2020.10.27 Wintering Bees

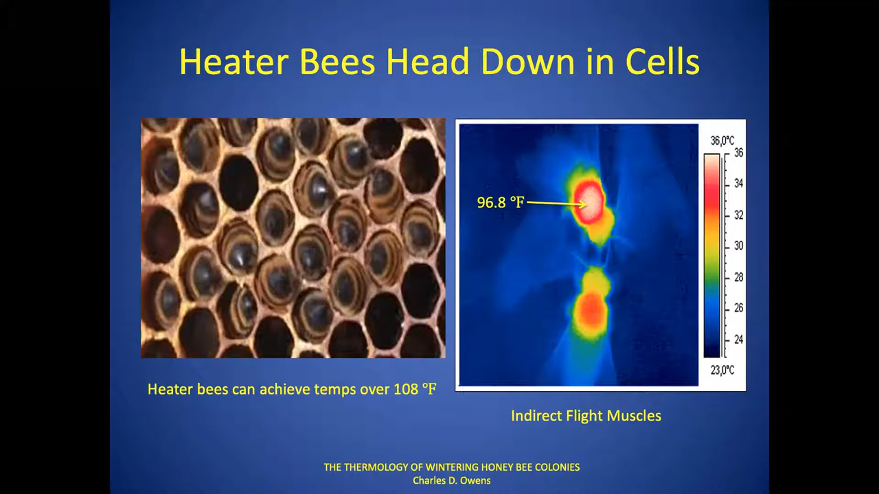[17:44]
And you'll notice that on the right here, that would be the midrib right between the two bees. Is my pointer showing up for you guys? Yes, it is. Okay, good. Thank you. So that would be the midrib, and heat would transfer through there, but you don't see much of it. And then this is the bee's thorax. And notice that the bee on the top is in an active shivering mode, or it's using its indirect flight muscles to heat. You'll notice that the only warm part on this bee is its thorax and a little bit of its head. Its abdomen is almost completely cold.